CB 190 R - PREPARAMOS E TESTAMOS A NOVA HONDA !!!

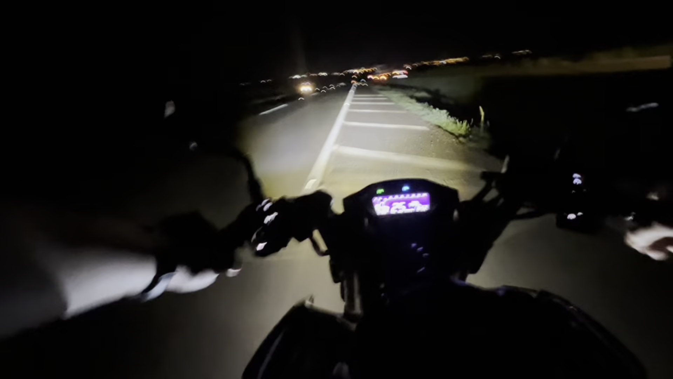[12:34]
Capacete novo. Ê, Marlos. Cuidar com o trânsito aqui também, a noite é perigoso.
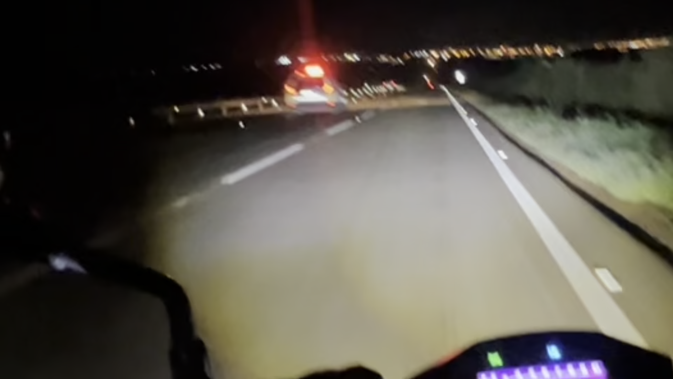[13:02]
Então bora lá, rapaziada, dá um tempinho só pra viatura descer. Já vamos logo em seguida sair parado de 0 a 100,